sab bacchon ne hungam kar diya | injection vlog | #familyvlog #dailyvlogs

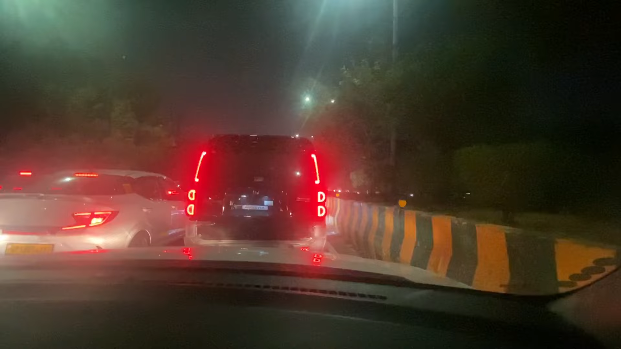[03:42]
इस बिर्ज के पास आके अटक गया गाईस सेम बिज कालर्फल